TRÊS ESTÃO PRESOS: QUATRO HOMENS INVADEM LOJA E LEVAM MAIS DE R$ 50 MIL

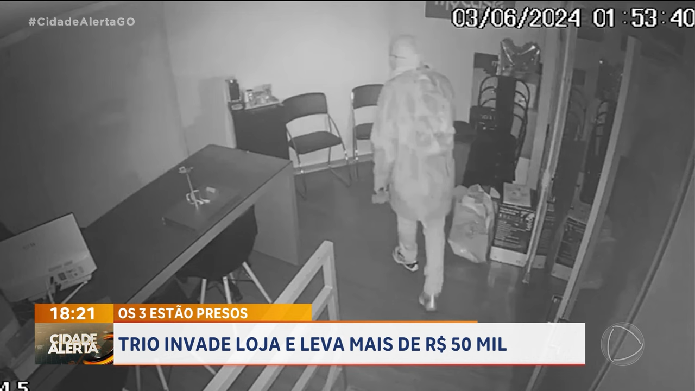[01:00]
Eles quebram ali os vidros, né? A parte da vitrine. E dessa loja, Branquinho, eles conseguem levar 20 celulares, com valores entre R$ 1.000 e R$ 3.000, além de várias caixas de som, também avaliadas em mais de R$ 3.000. Só nessa loja de eletrônicos, eles geraram um prejuízo de R$ 50.000.